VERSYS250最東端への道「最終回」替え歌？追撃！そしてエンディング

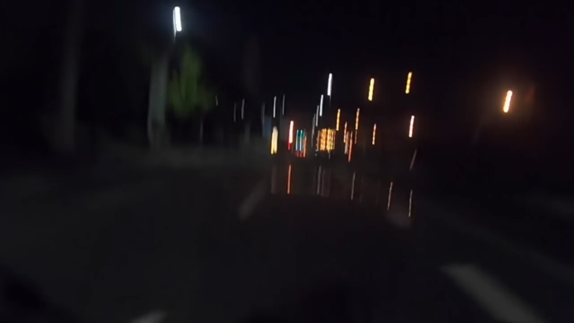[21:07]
000円まあ3万円くらい3万円か原付き1台売ってもあれ帰ってこえへんような値段ですよ見てこのアイドリングの安定加減
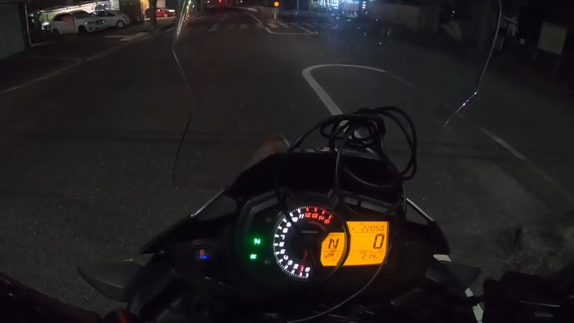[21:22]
さすがフィールインジェクション見てください2,205走りました2,205